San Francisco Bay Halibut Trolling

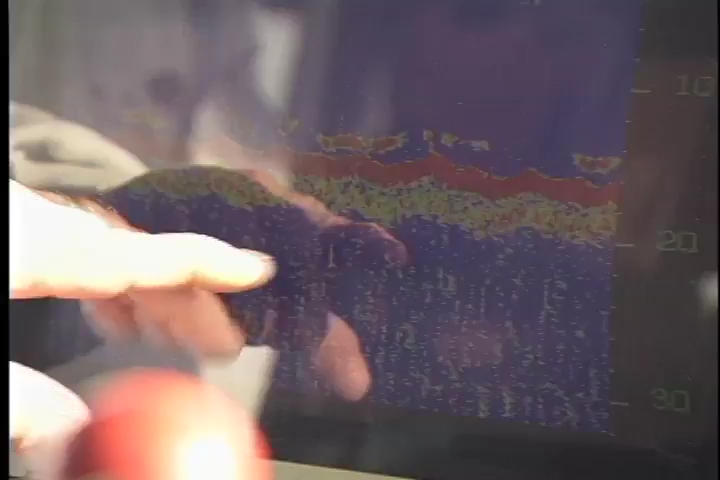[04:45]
Most productive depths are usually between 12 and 30 feet of water.